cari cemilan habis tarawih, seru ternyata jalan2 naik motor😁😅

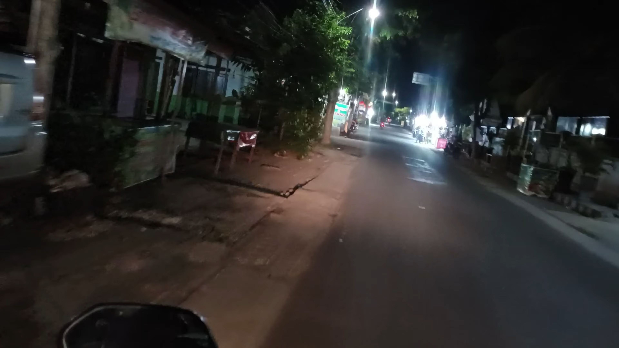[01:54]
Ana tepi lo kene ra di motor. Ditutup dalane sampai maghrib.
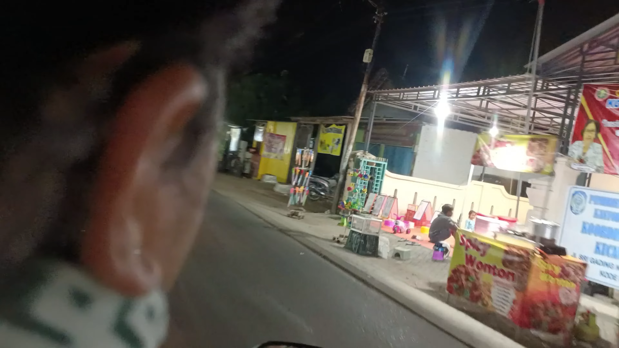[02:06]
Nah. Ini abune apa iki? Ini di kene iki jam 3 iki wis padha dasar
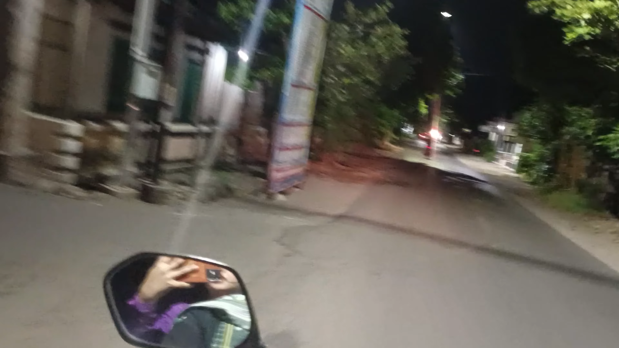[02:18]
anu bakul sayur, bakul cemilan,